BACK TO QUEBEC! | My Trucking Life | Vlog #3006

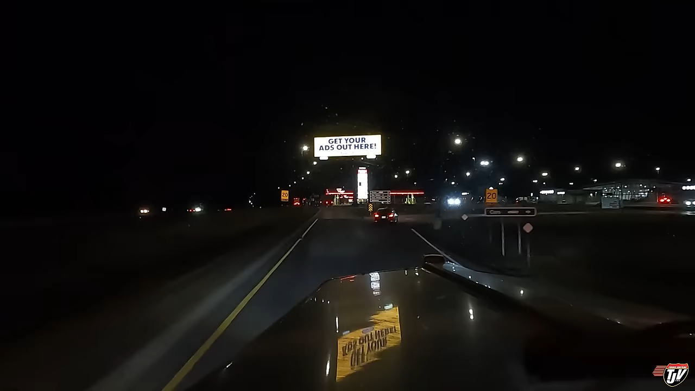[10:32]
But it wasn't the greatest. Okay, cars that way, trucks this way. Oh, okay. Usually the trucks would go right. Why are we...
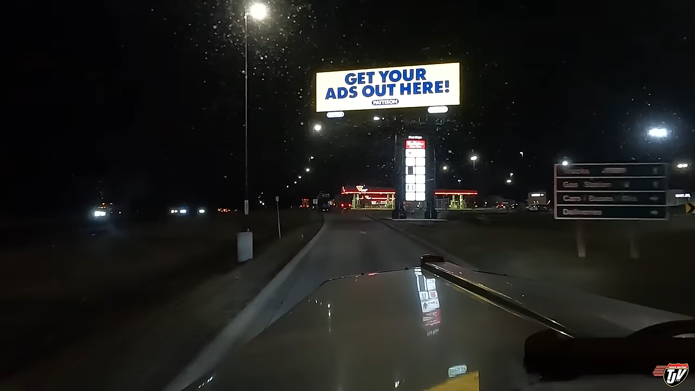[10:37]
Oh, that's confusing. Look at these guys.
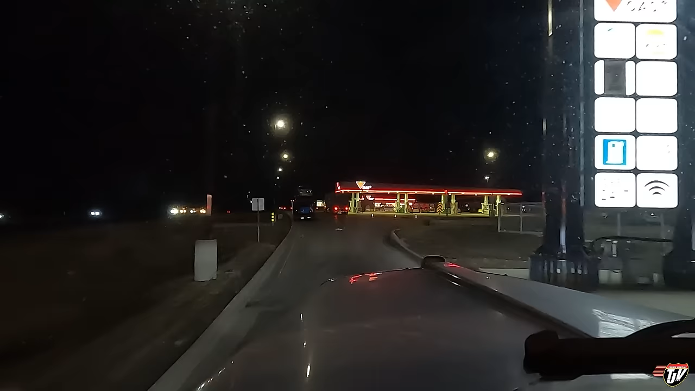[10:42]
Why are you parked in the driveway, my guy?
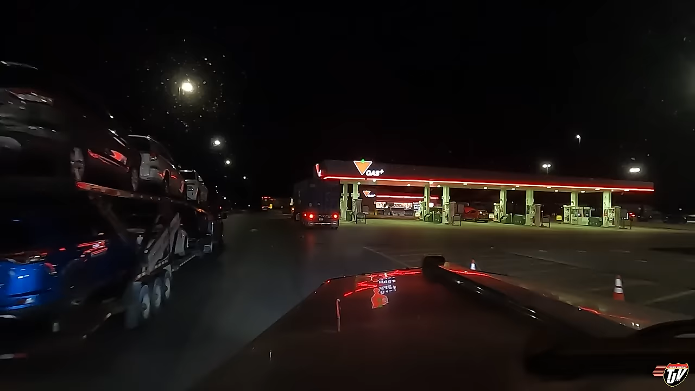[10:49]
Buddy, what... That is, uh... Literally no parking signs all over here, man. Come on. Both of you. What you doing? What you doing? Parking is back here. Hopefully there's a parking spot. I mean... Oh, there's lots. Why are you parked up? You know what? They didn't want to walk. They didn't want to walk from back here.
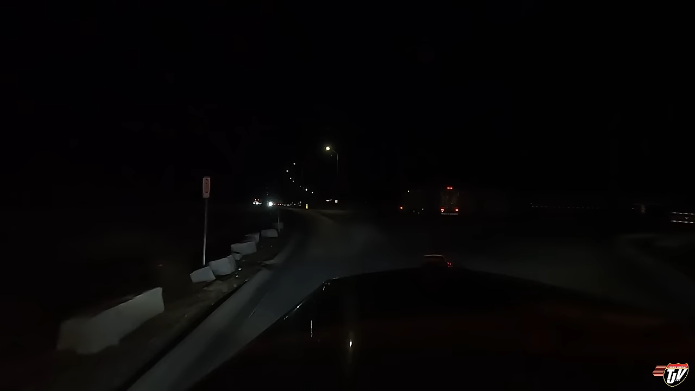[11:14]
That's why. Lazy. Tons of parking. Tons. Look at this place.
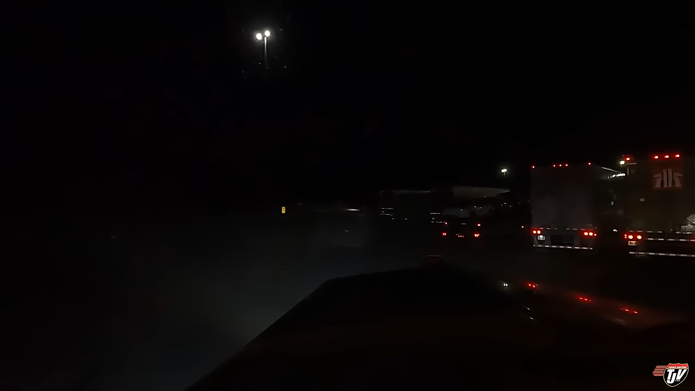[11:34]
Oh, man. Park right back. You know what? Nope, nope, nope. I'm going to go in here. Yep. I mean, I don't like walking either. I'll park as close as I can, but I'm going to park in a parking spot.
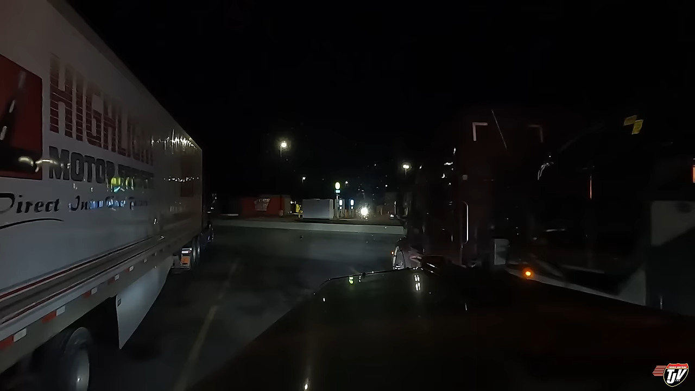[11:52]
There we go. Look at that. Look at that. I'm not going to end up on anybody's YouTube channel. What's this guy doing parking here? Nope. Not me.
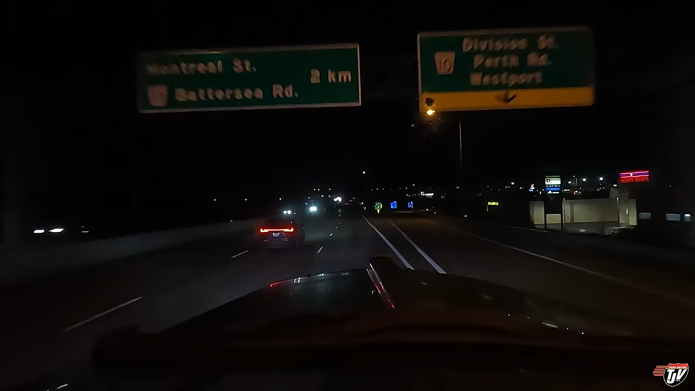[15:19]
Are you trying to get your, someone's attention there, driver? Is there something wrong with my trailer? Or are you flapping that? No, it's not a radio. I forgot. This is Canada. Is this guy coming past right now? Is, I guess he was flashing his high beams at that car in front of him. Maybe the car was slowing him down?
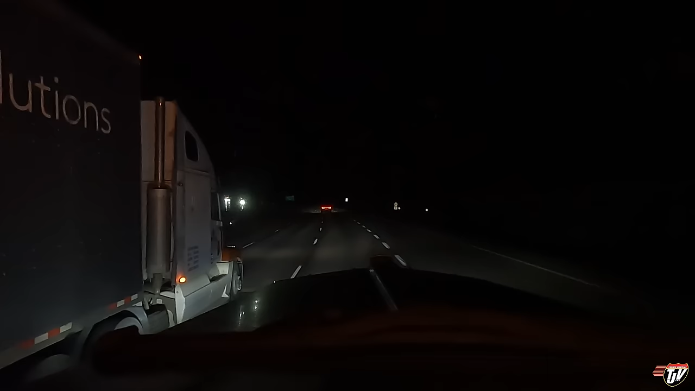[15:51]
I don't know. He's passing me on the hill, too. And I'm empty. I got cruise set here. You know what I'm saying? Is this going to upset him? It's not my fault you don't got the power, buddy. I mean, I've got an empty trailer. He'll come back past me right away on the downhill. But what was I talking about? Yeah, those two 53-foot trailers.
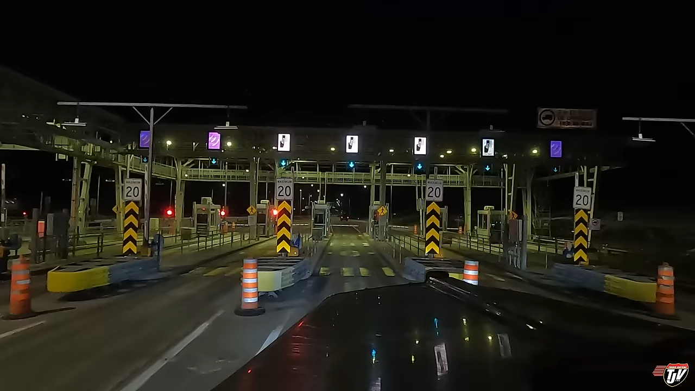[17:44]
And careful, careful. A couple of inches on both sides of the truck. You could have made it a little bit wider, you know. Just saying. Just saying. Squeaking on through. Man, that's less than six inches on each side. Woo!
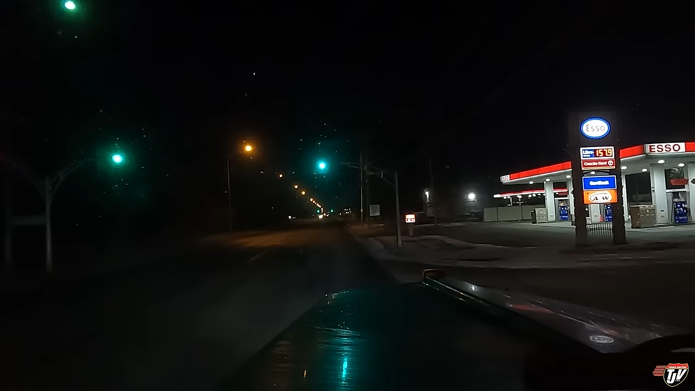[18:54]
Stop lights in Quebec are sideways. And the red lights have two red lights. I've noticed that in some places they even have different shapes for the different lights. Like the green light's a circle. The yellow light, I think, is a triangle. And then the stop lights are diamonds. Correct me if I'm wrong. But I've seen that, and that's for people who are colorblind. That they can see what the lights are trying to tell them. Your destination is on the right. I see it. Thank you, Google.
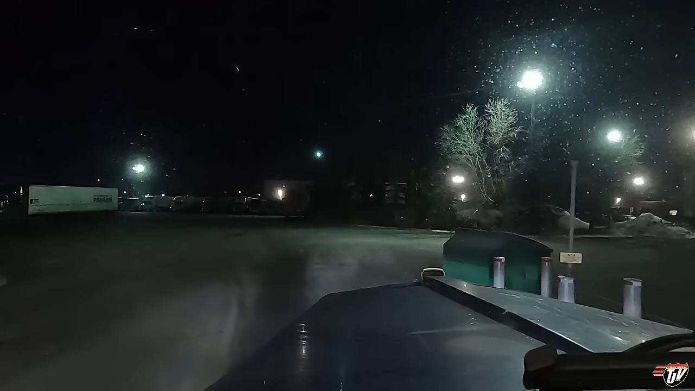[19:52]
Let's see if we can find a parking spot. According to the app, there's usually always parking available. I already see a couple of spots right over there.